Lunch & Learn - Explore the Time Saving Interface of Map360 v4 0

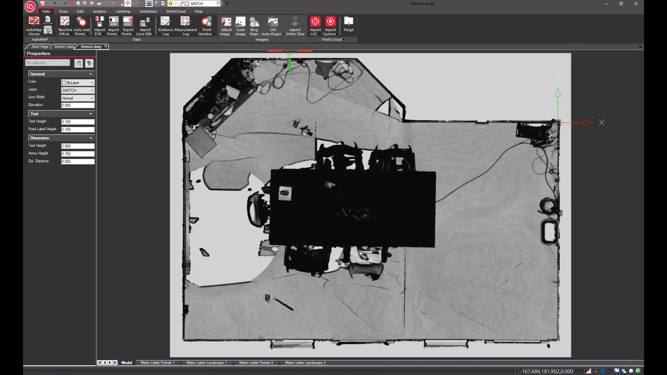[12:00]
So the image will come in to the correct size and location and this can be done with map 360 sketch. However if you are using map 360 standard you can also bring in
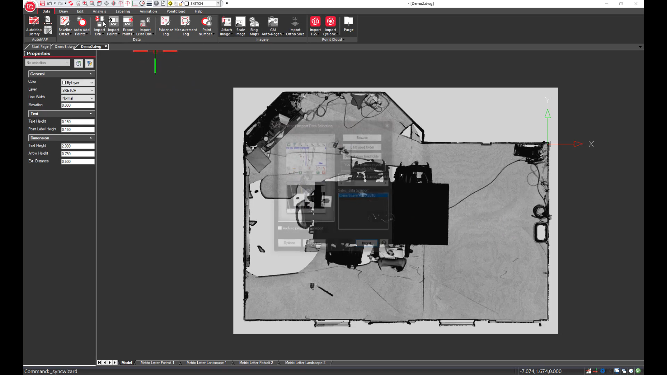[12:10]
your evidence recorder project and you'll notice the line work and the points fall directly in place on top of the image. So this is great for merging different data sets together.
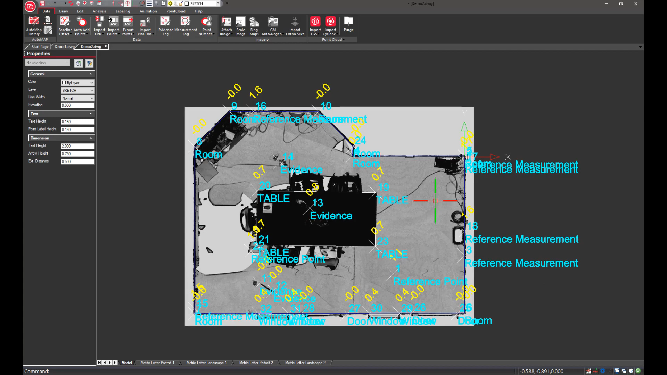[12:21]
And we're going to do one final demonstration and this is for our map 360 pro users.
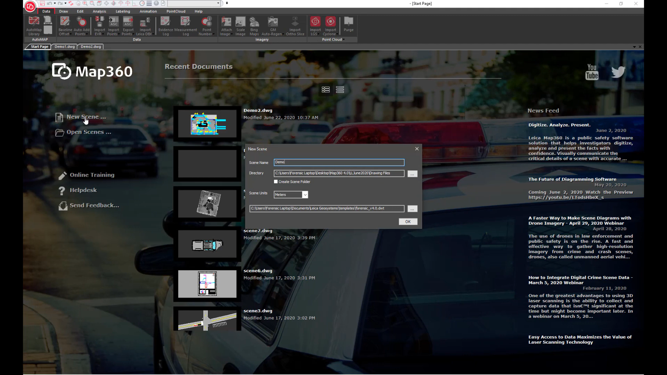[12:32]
So we'll start one more scene and we're going to import an LGS file.
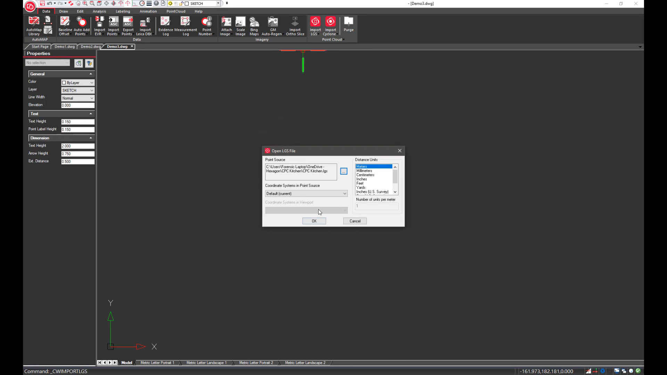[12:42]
So this is just our basic kitchen scene and I'm quickly going to clip out
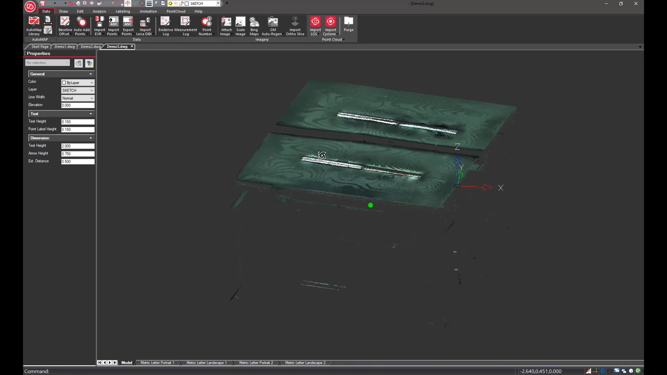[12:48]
the ceiling so we can look
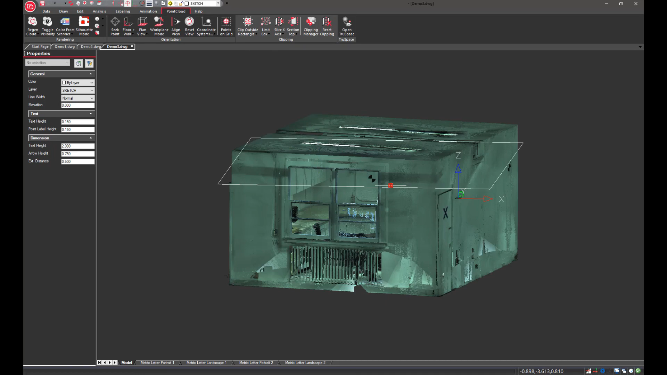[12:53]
at this from a top view and see the contents of the room.
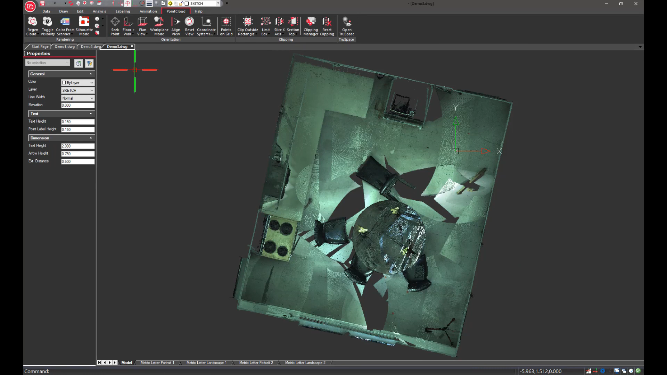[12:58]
So the new feature is called silhouette mode and we can toggle this on and it will enhance and highlight the hard edges in the room.
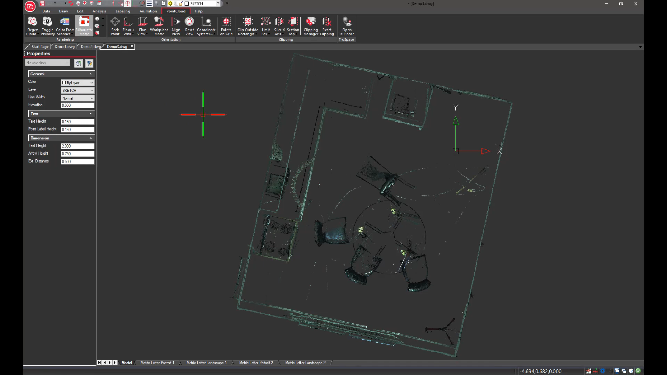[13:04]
So we'll just switch to a grayscale and it really gets quite bright. So from here I'll add one more new feature and that's our body poser.
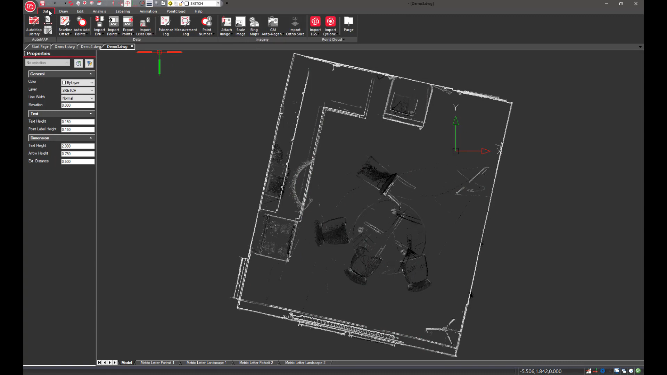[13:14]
So we'll insert the body poser into the scene and you'll notice the grips again can be used to fully customize this interactive object. So we can position it into the scene and then we can also select each body part and from the properties panel adjust it even further. So I'm going to add another text label
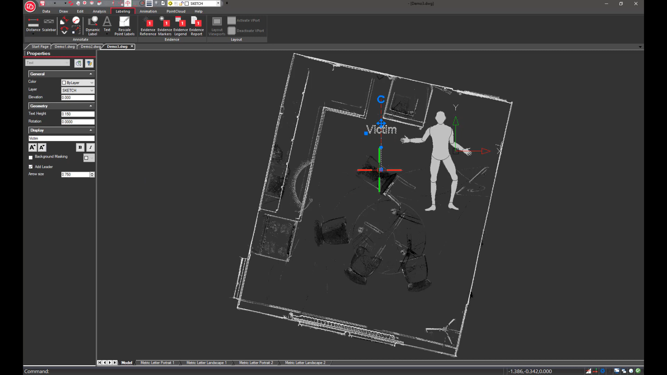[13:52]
and we'll check on the leader as well. And you'll also notice you can update the leader size from the properties as well. So to finish off this quick diagram we can insert some evidence markers and I won't add any attachments during this demo but as you all know each evidence marker can have